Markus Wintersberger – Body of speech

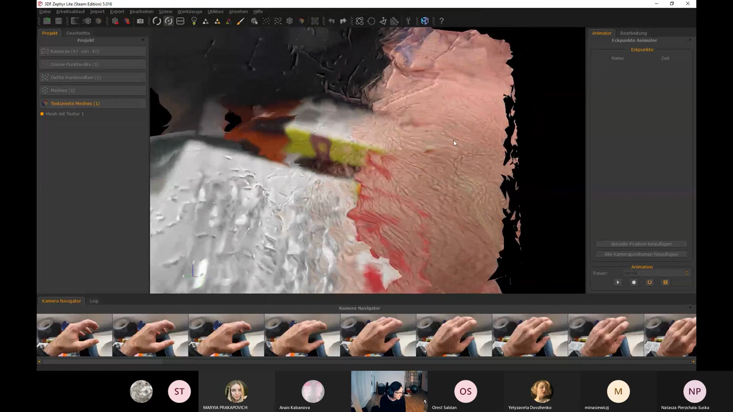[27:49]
this is it now it's really a glitchy it should be my hand here but you can see the skin
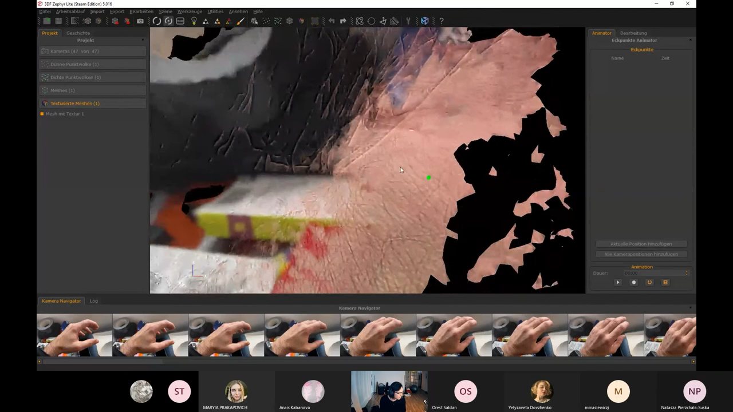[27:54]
but it's not recognizable as a hand i moved it too much this was the the problem i think so yeah
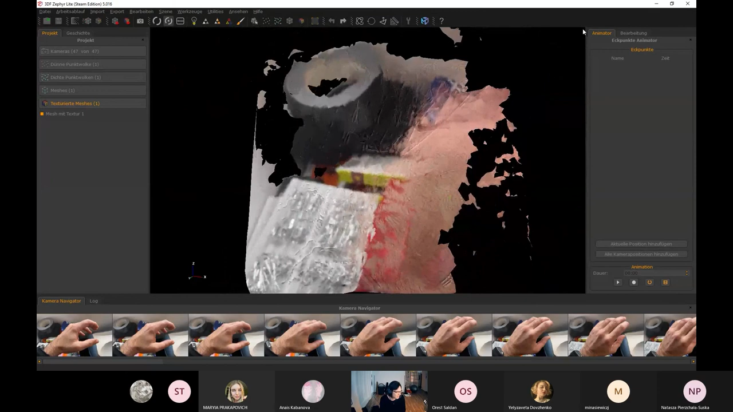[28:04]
when i show you the video the original video